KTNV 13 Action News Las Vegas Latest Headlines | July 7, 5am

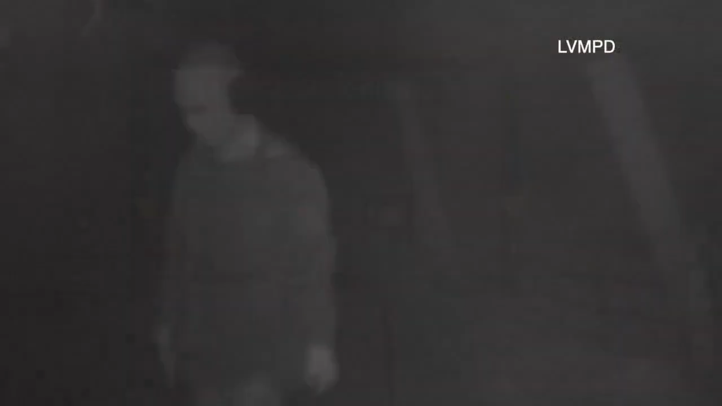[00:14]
Metro says a man wearing gloves, a ski mask and ear protection has been seen on the property four times since January.